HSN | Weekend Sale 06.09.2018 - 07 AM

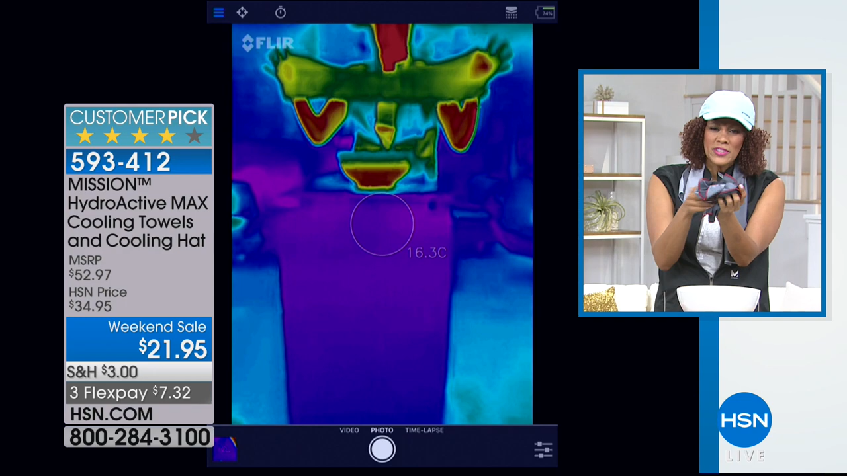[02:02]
On screen: spot 16.3°C
which is chemical free you simply dip it in water you wring it out and then you snap it to activate the cooling properties give it three or four snaps that's all you need to do and you can see live how
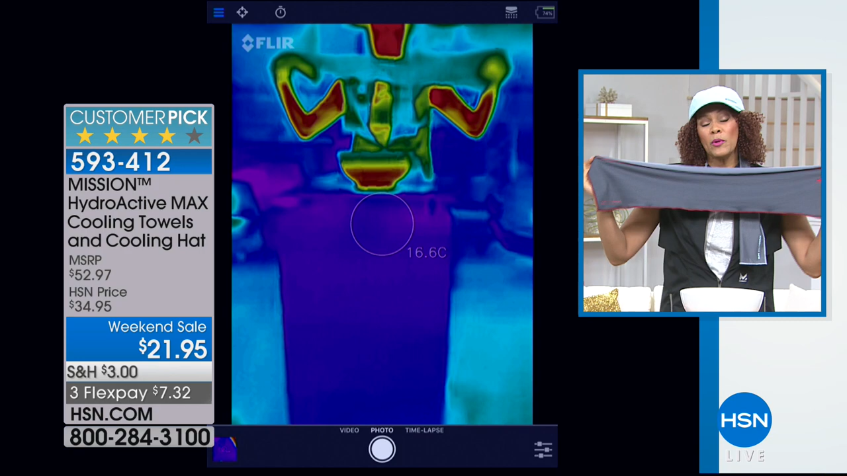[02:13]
On screen: spot 16.6°C
it goes from extremely hot to cool within one minute when we say instantly cool it does just that we're talking about a towel that is chemical free that's reusable machine washable that
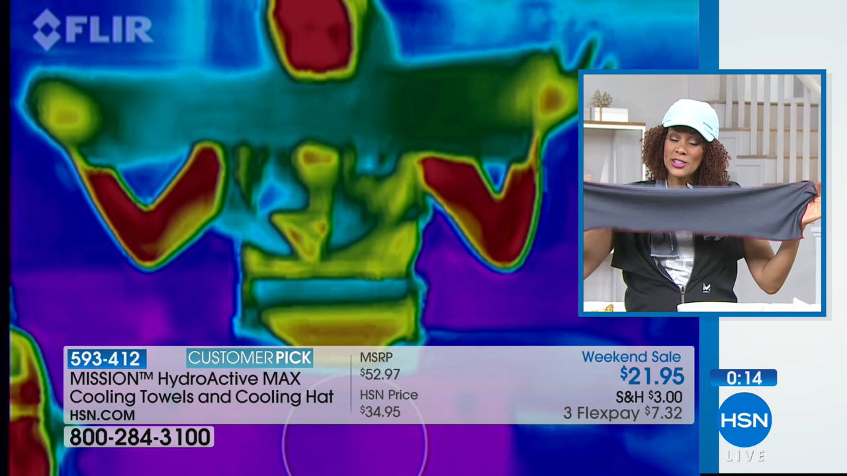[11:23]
water you can see it changing before your eyes hey listen a thermal image just shows the temperature of the air of the image you're seeing on the